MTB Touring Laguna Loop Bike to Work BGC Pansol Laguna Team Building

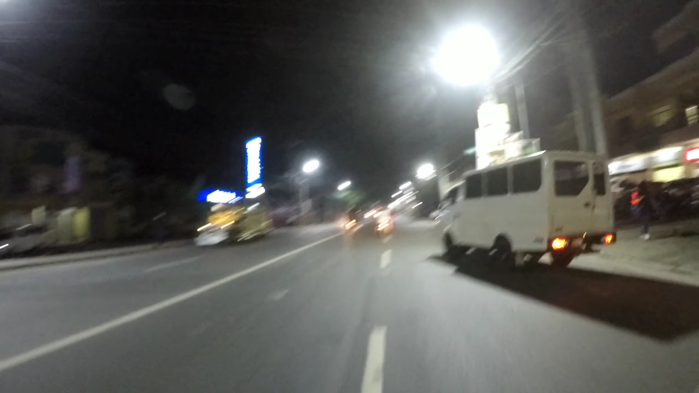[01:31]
Medyo malapit na tayo. Kalalampas lang ng Kabuyaw. So, sunod na bayan dito.
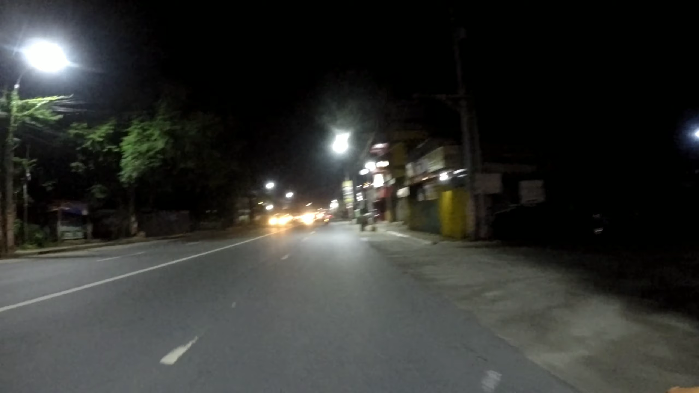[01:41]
Ano na, Kalamba. Medyo okay dito. Banda kasi may ilaw.
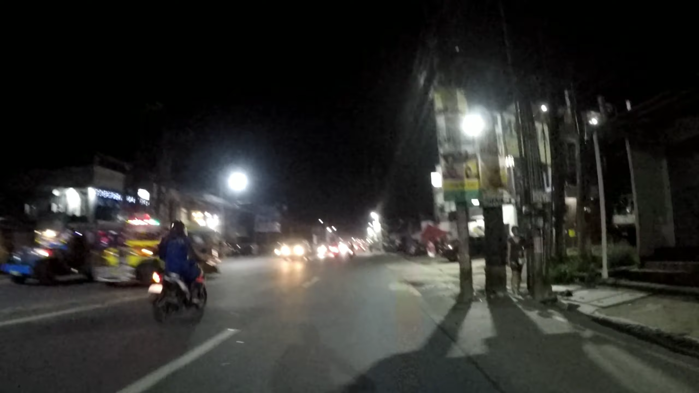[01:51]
Pero yung bayan bago magkabuyaw, medyo madilim. Tapos heavy yung traffic din doon. Grabe. Stuck tayo doon. Pero oras ngayon